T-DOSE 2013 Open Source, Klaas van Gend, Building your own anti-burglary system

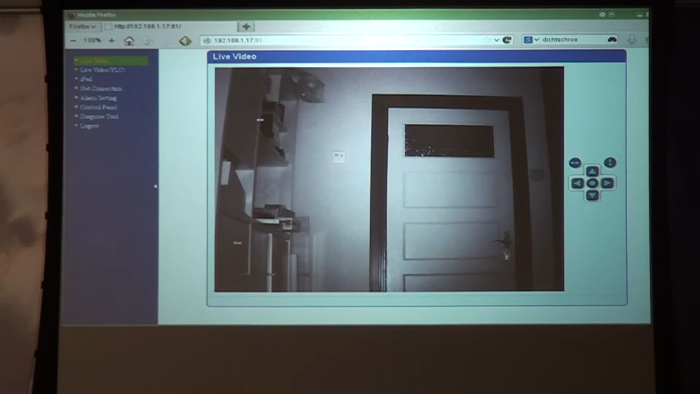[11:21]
infrared light itself but you do see of course in the camera that it has a nice beam lighting up what it's need what it's recording